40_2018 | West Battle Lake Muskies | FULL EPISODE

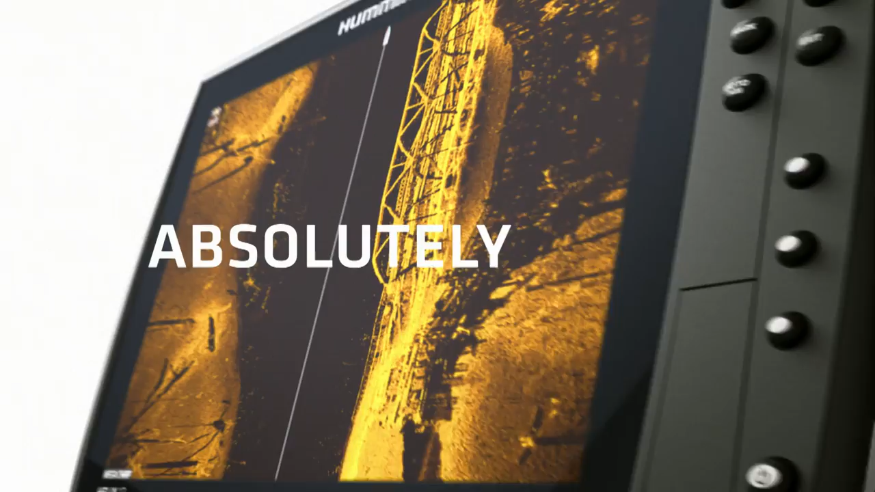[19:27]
The days of wasted casts and missed opportunities are over.
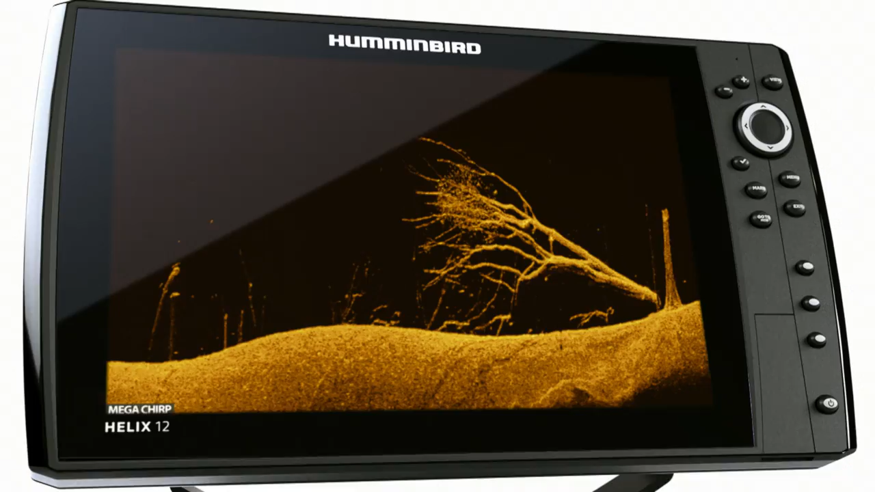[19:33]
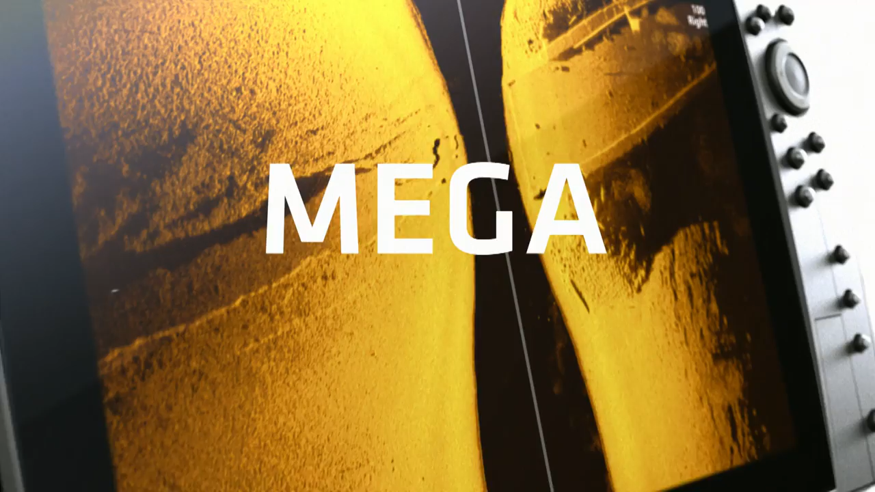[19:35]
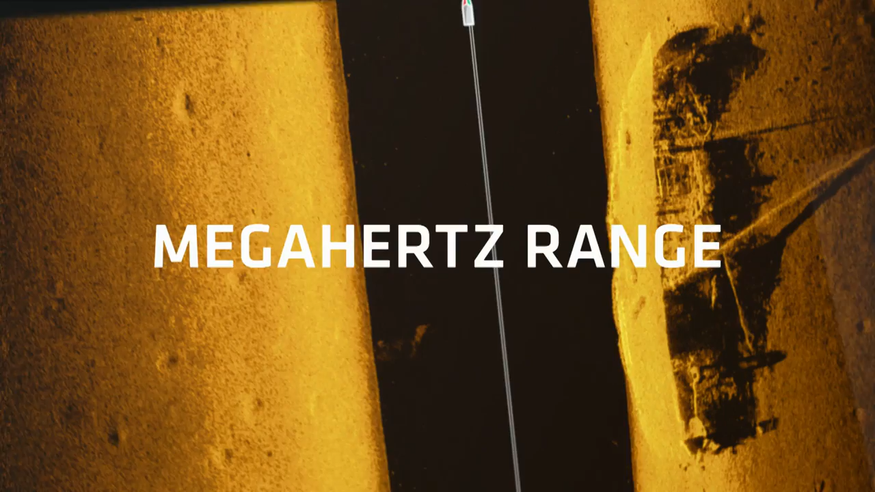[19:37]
because higher frequency sonar means higher frequency of this.
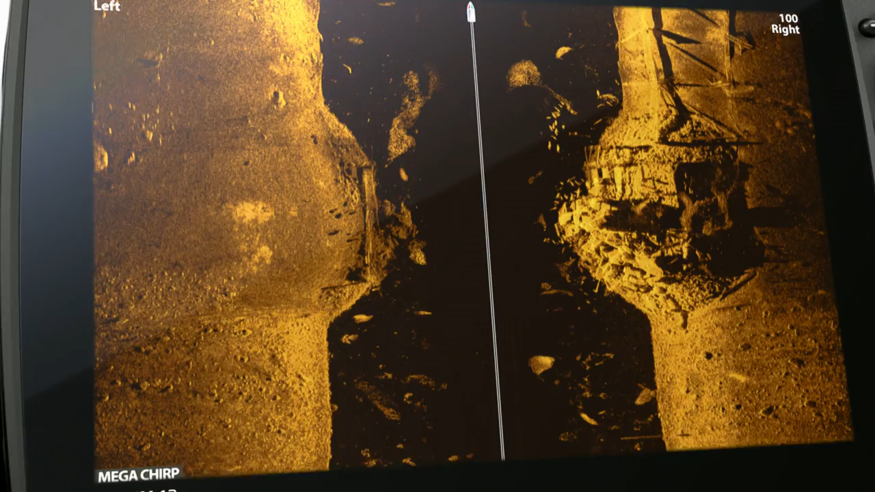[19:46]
It's the most detailed picture of the world below ever.